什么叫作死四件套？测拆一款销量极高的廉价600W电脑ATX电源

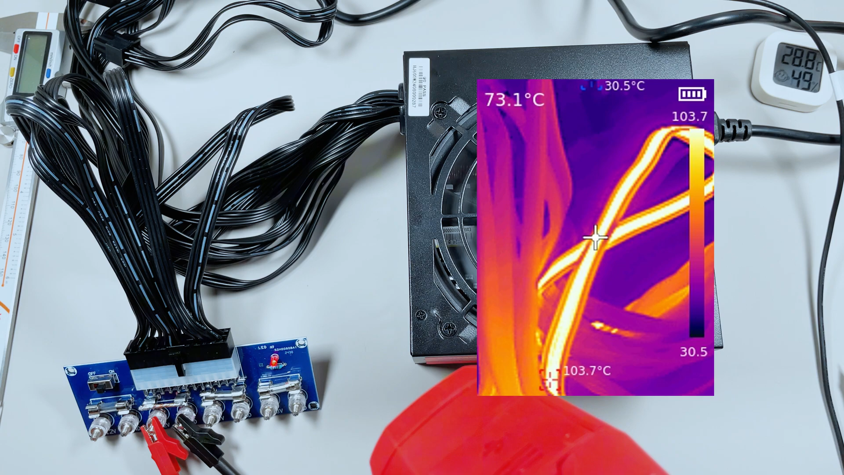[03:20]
On screen: spot 73.1°C
根线就是非常非常的烫只进行了30秒钟时间热像一踩着这根线的温度已经
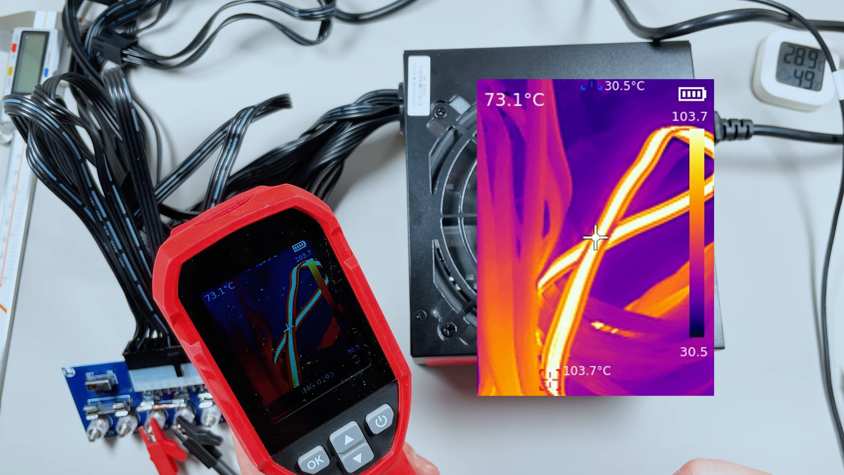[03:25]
On screen: spot 73.1°C
到了103度刚才把我烫一下由于咱们这个设备有限只能做个简单的测试给大家看一下这种电源完全